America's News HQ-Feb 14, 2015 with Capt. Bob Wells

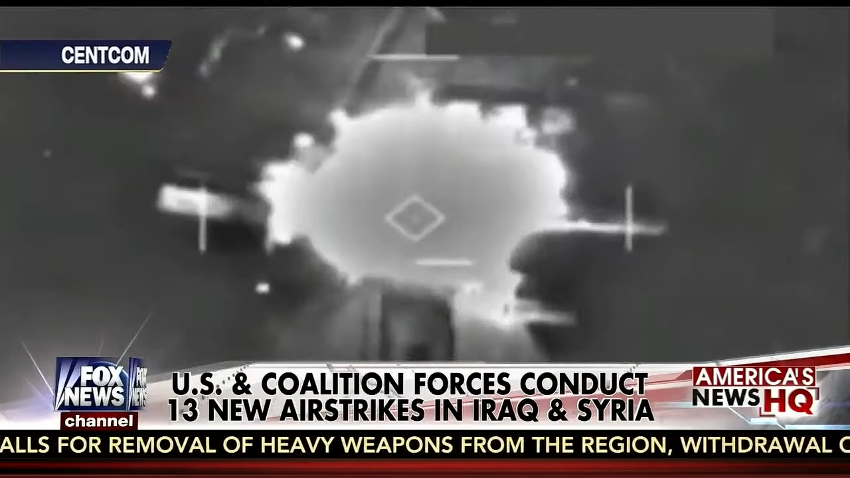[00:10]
The strikes began just hours after a bold attack by ISIS militants at an air base where hundreds of U.S.